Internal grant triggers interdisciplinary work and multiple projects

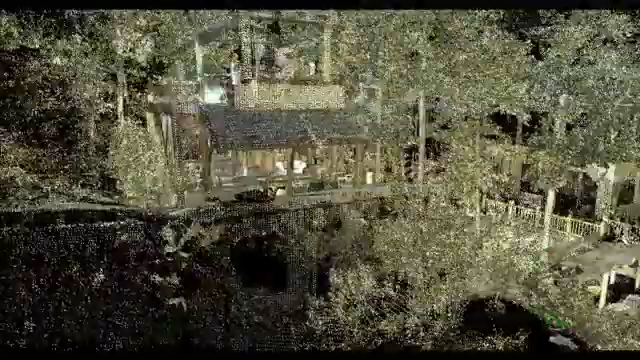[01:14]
But it also has a traditional camera on it that will take imagery and then using the software software, built by Leica, will drape the imagery over all of the features that it finds.